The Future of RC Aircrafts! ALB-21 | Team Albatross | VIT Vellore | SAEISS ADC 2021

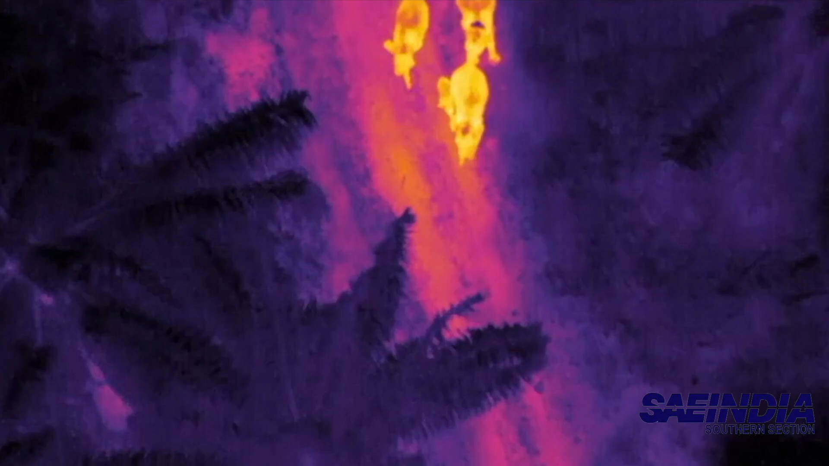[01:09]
Colored thermal scanning can map the variation of water potential in the field.